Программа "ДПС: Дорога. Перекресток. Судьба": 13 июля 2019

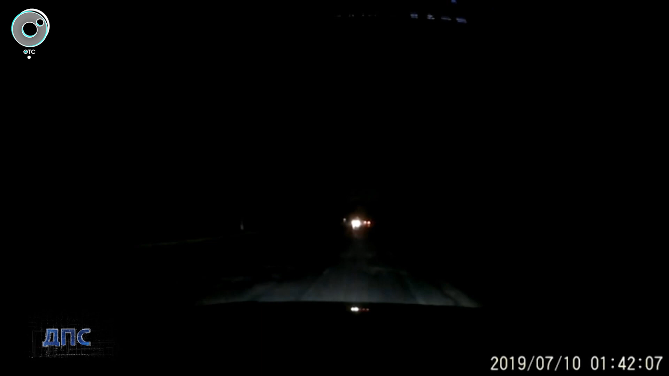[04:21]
На кадрах видно, как водитель Логана следует по Гусинобродскому шоссе, не нарушая правил. Внезапно на обочину выезжает автомобиль. Мне надо было сворачивать на Полякова 5, то есть в сторону свалки.